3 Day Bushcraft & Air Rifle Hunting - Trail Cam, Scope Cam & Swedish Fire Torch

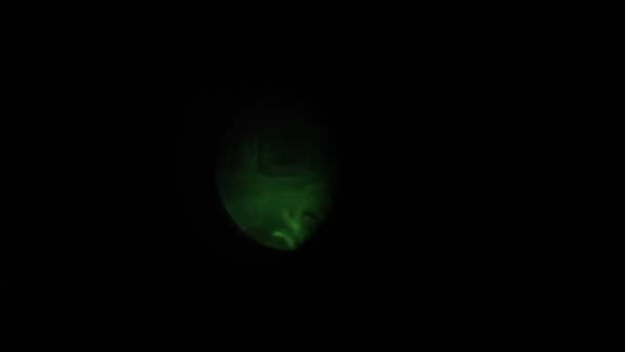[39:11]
Out there, their eyes all light up like little beacons. And then we'll put a pellet in it. There's a rabbit out to the bank here to the left.